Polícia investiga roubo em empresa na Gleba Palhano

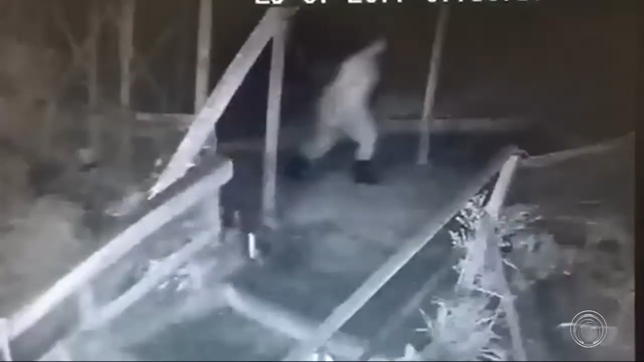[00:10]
Esse homem que aparece transitando dentro da empresa, segundo a polícia, seria um dos envolvidos no assalto.
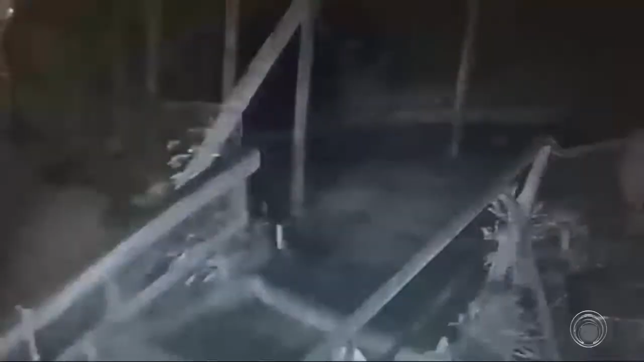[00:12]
Surpreendente a ação desses criminosos que foram a uma obra e lá deram voz de assalto,